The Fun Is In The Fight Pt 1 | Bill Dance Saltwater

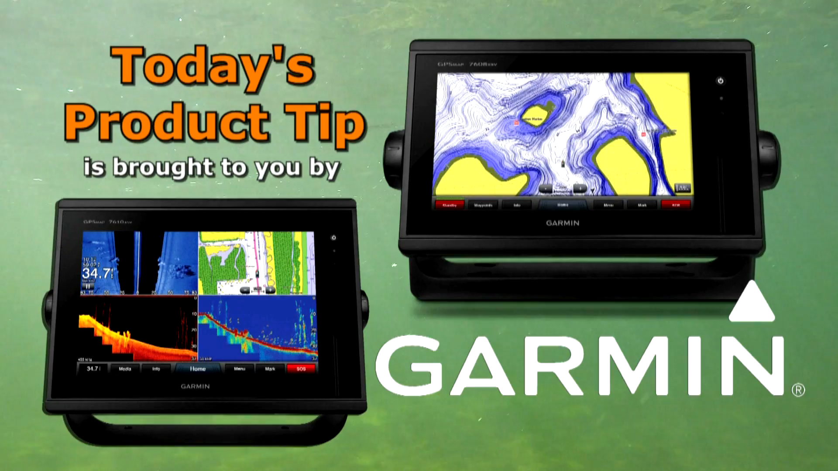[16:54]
like Panoptix LiveScope all-seeing sonar. You'll spend less time finding your fish.